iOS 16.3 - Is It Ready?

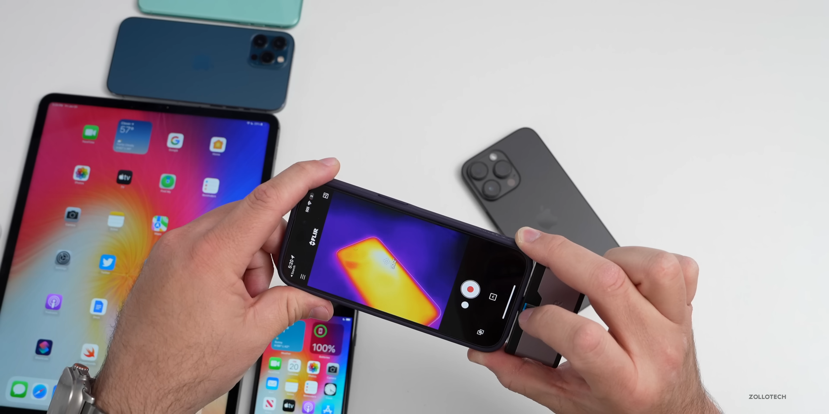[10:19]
fahrenheit you can see at the hottest point we have 90.3 or so so it's staying fairly cool it is a little bit warmer than i showed the other day but i have been